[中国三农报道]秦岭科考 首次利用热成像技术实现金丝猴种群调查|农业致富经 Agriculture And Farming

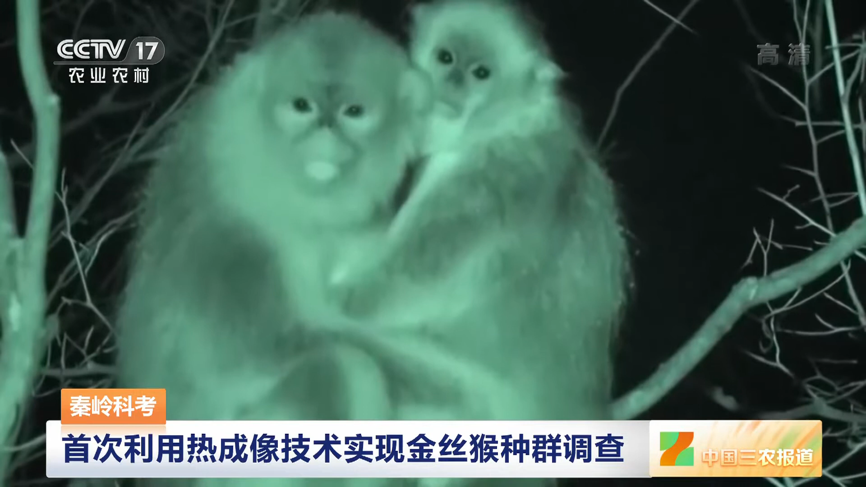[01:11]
时就是探测的好时机展示在我们面前的便是热成像航拍
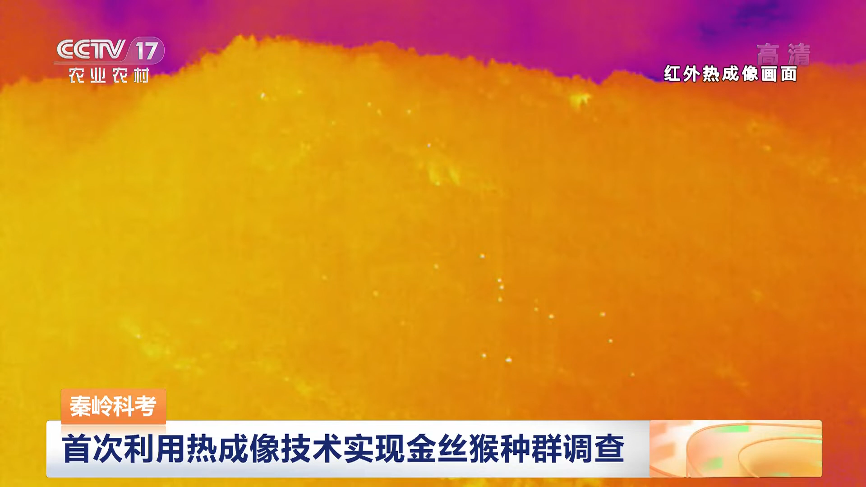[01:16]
设备拍摄下的深夜秦岭山林仅能看出轮廓的移动小红点就是
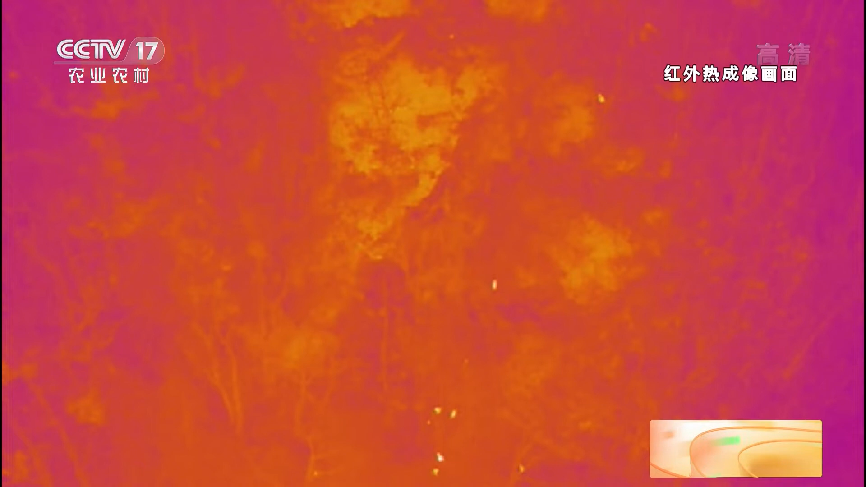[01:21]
科研人员的探测目标穿金丝猴您看这个就是我们一段拍摄的就是夜晚用热成像无人机然后
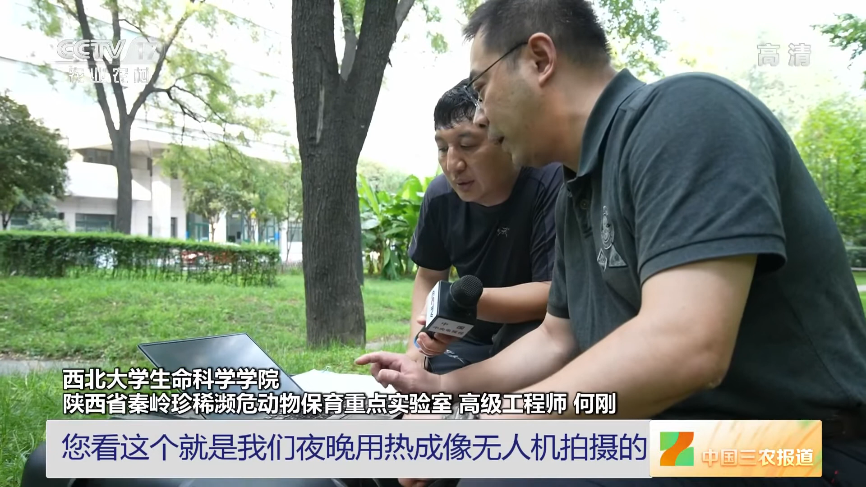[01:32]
拍摄的猴子的一个视频的记录应该是这首先是一片山对吧它有坡度然后呢这些小红点有秩序的小红点
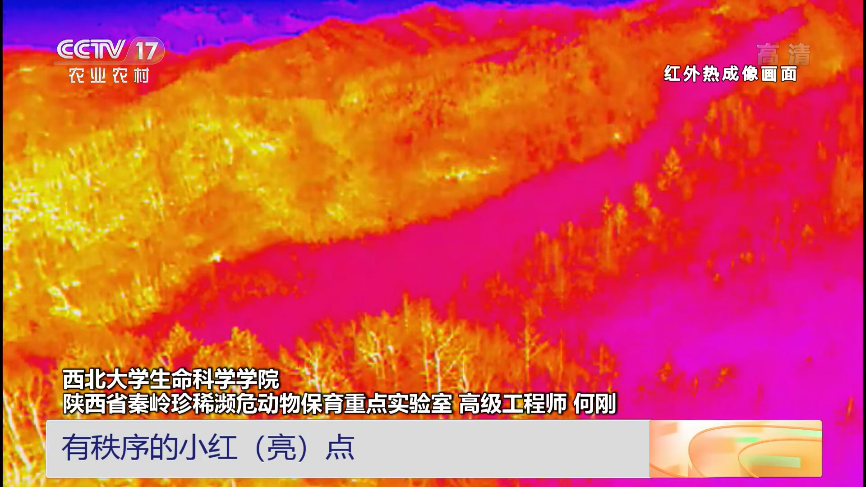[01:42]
而且在跳跃的小红点就是我们的调查目标穿金丝猴然后我们就可以
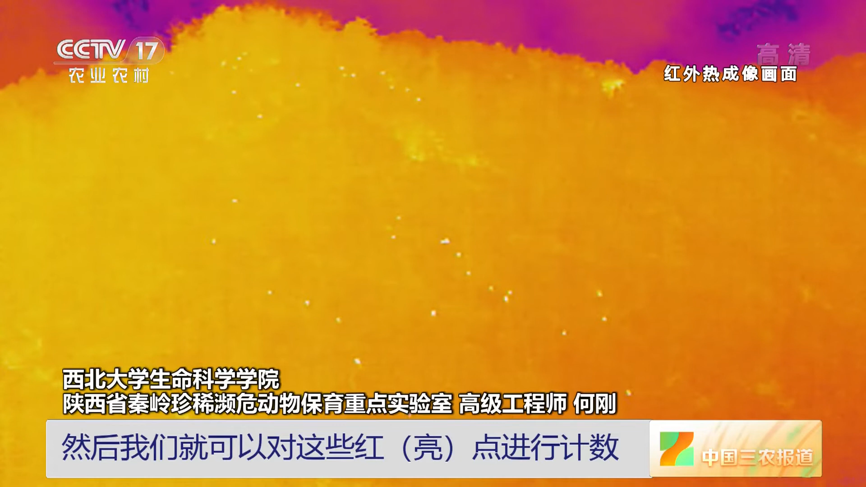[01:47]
对这些红点进行计数最后得到一个群的准确的结果然而
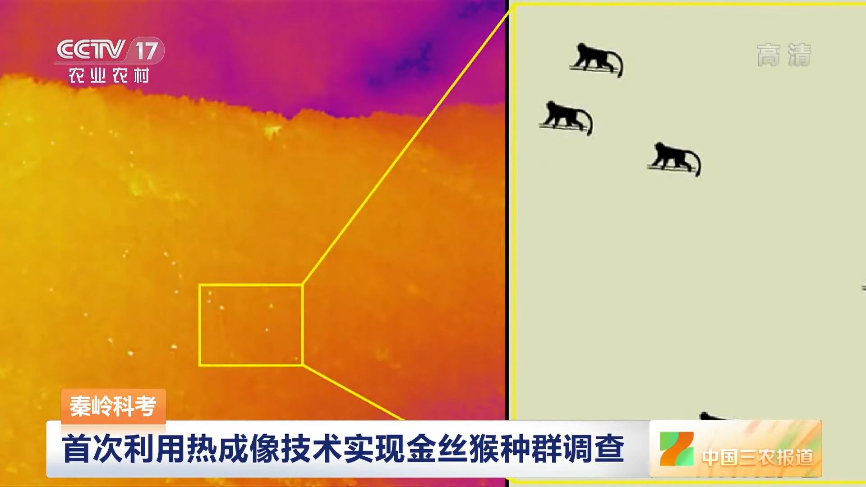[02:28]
热成像和无人机的组合来进行穿金丝猴的数量统计在大熊猫